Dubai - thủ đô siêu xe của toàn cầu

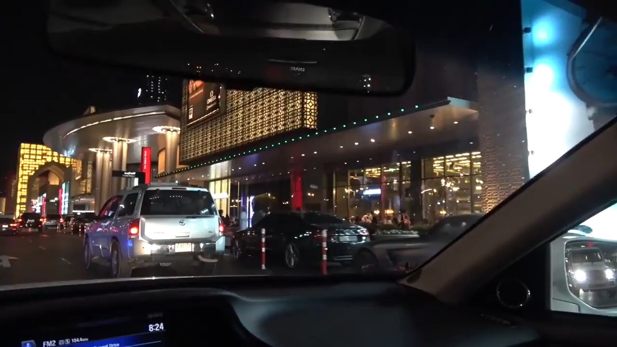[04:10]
another eventador that's a Nissan Patrol Alex tell them if they haven't got any RS coming out with a Rolls Royce that's a nice purple they do the same loop every day